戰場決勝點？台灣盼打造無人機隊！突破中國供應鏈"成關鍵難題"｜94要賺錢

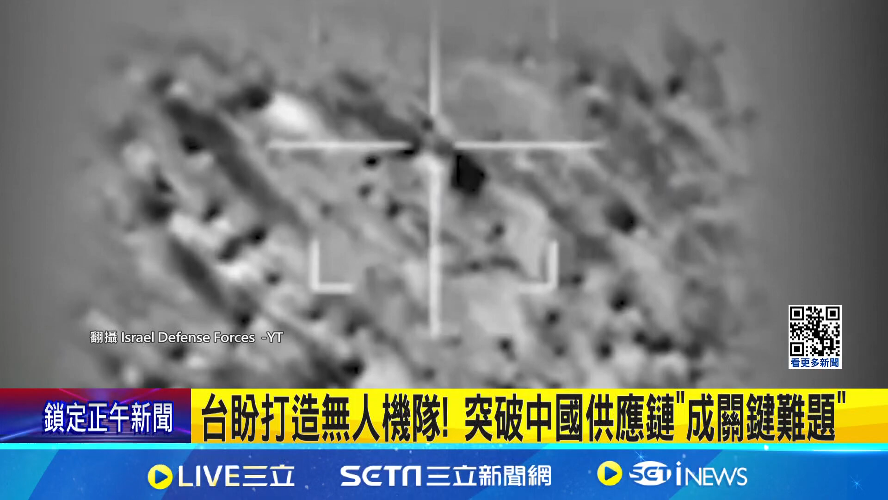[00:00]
锁定目标，下一秒成功拦截飞弹攻击。